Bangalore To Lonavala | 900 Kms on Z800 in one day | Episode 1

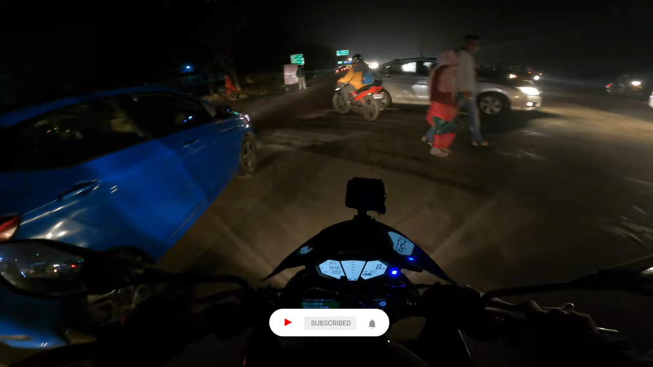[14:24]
उसमें सिर्फ कार्स और आई थिंक बस वस अलाउड है, बट अगर बाइक है तो इसी वाले रास्ते से आना है। मुंबई दिखा रहा है यहाँ से 133 किलोमीटर, और जो कि हम लोग निकलेंगे 6th of December।
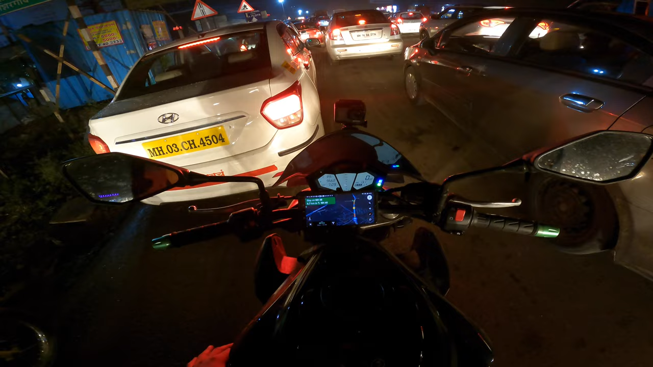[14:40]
यहाँ पे भी है, यहाँ पे भी है पूरा ट्रैफिक, 43 मिनट्स दिखा रहा है 34 किलोमीटर्स के लिए। ओह एग्जैक्टली नंबर स्विच हो गए।
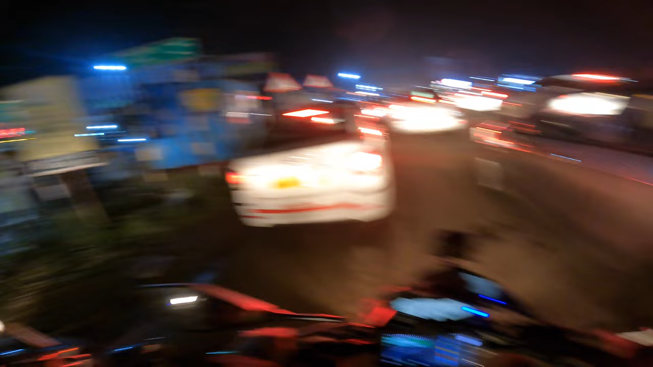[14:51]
ये है एरिया शिरगांव, और पता नहीं यार पुणे कहाँ कहाँ तक आ रखा है,
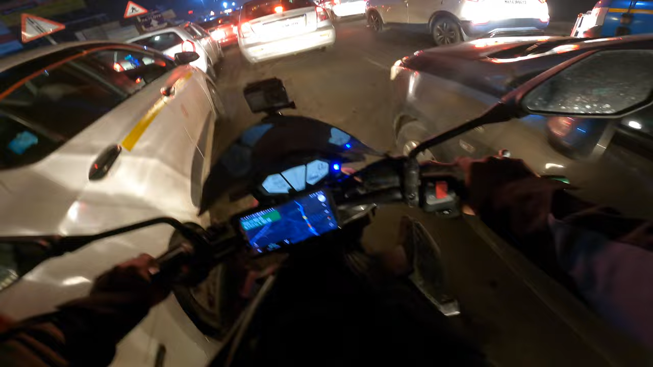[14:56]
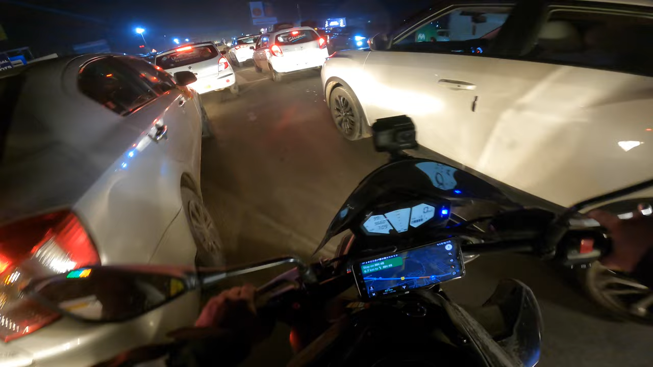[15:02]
अभी हम लोग पहुंच चुके हैं लोनावला, और यहाँ से अपना जो होटल पड़ेगा दैट विल बी ऑन द राइट।
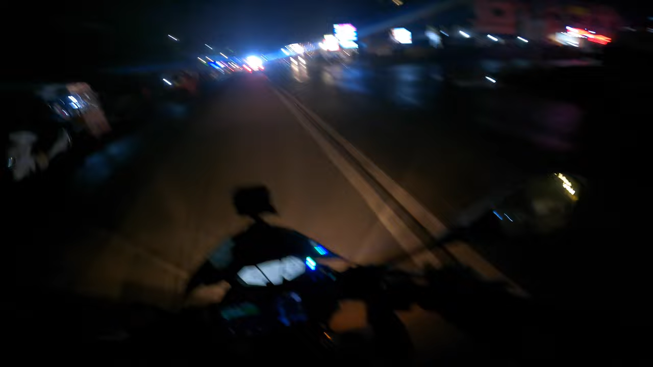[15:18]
सो आज के लिए इतना ही, और अगर आप लोगों को आज का व्लॉग पसंद आया तो सब्सक्राइब ज़रूर कर देना मेरे चैनल को,
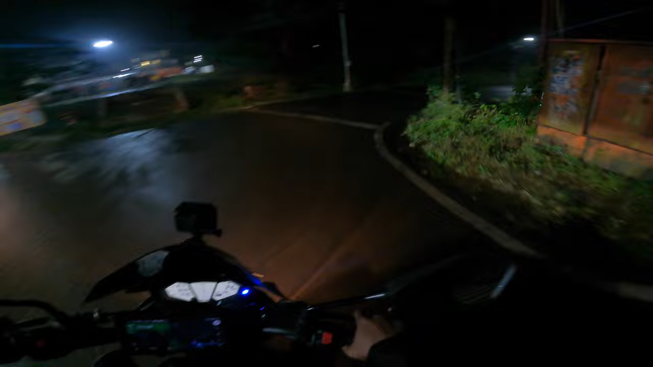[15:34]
और कल वाले व्लॉग में मिलते हैं। टिल देन बाय बाय, टेक केयर, सी यू इन द नेक्स्ट व्लॉग, लिव लव शेयर। आई होप आप लोगों को व्लॉग आज का पसंद आया होगा।
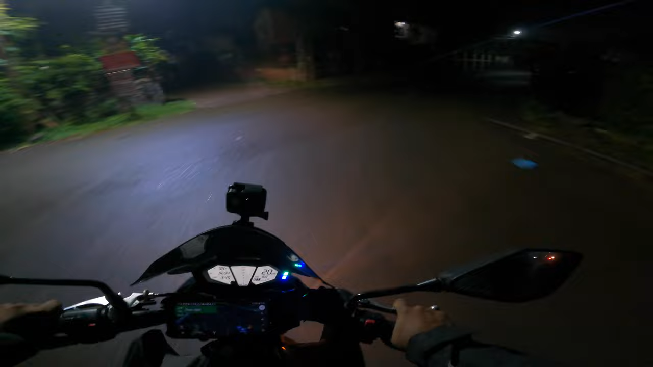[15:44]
ये रहा अपना होटल, आ गया है।